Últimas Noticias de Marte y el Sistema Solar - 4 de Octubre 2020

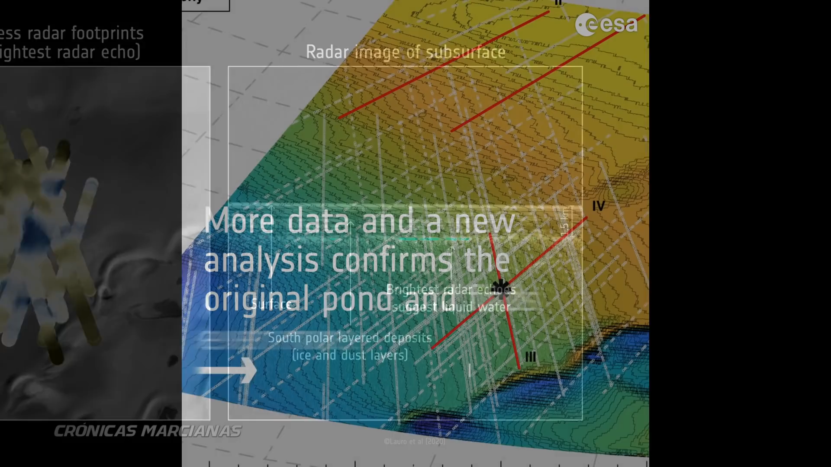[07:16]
Ahora, teniendo en cuenta más datos y analizando los de forma diferente, se han descubierto tres nuevos estanques subterráneos.